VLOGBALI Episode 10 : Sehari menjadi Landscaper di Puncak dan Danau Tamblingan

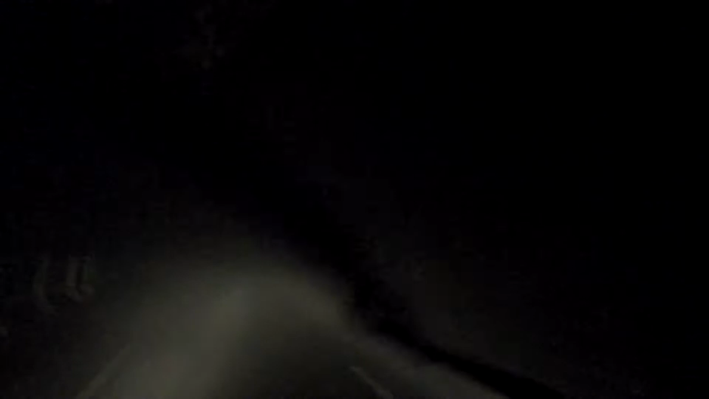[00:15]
Ini Pak berkabut nih Pak. Jam 5 lewat mau jam 6 pagi nih Pak. Mau sunrise.
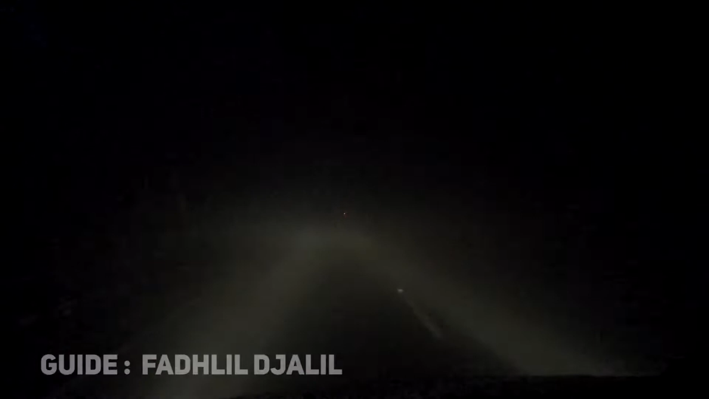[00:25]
Keren tuh bawahnya kabutnya. Pelan-pelan.
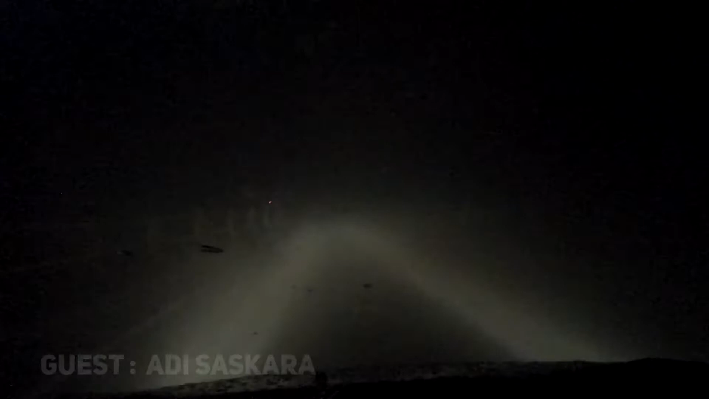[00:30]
Jangan di belakang. Jangan terlalu belakang. Bukan dengerin our guest star. Oh, ini udah jalan berkabut. Tiba-tiba hilang kabutnya sih. Iya.
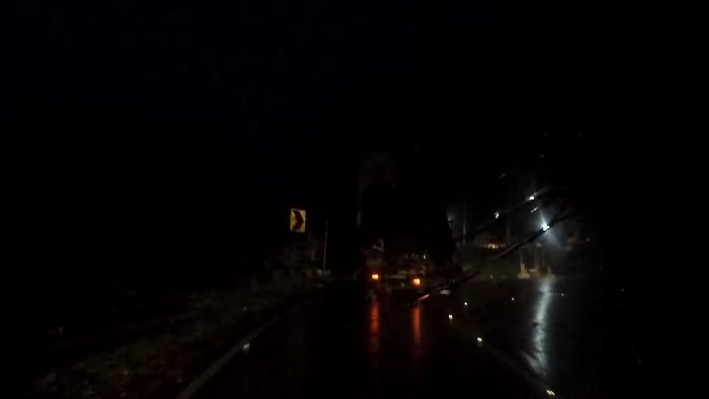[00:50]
Kan aneh kan? Itu dia istimewanya Bali, kenapa aku suka. Aneh kan? Tiba-tiba hilang sekarang. Mati ini. Untuk kabutnya. Ini adalah a sky full of fog.